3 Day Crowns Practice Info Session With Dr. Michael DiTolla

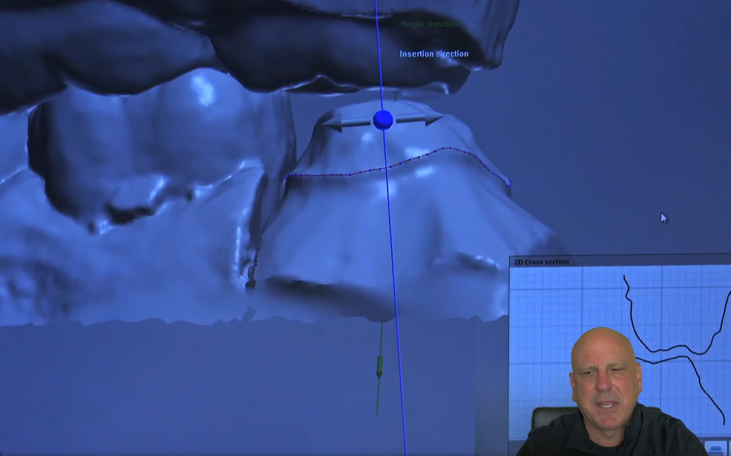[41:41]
But it's a different world now than it is back in the days when labs weren't using digital design. Because you can see the technician click and click. See this blue circle here? This is a 2D cross section of the prep and the opposing tooth.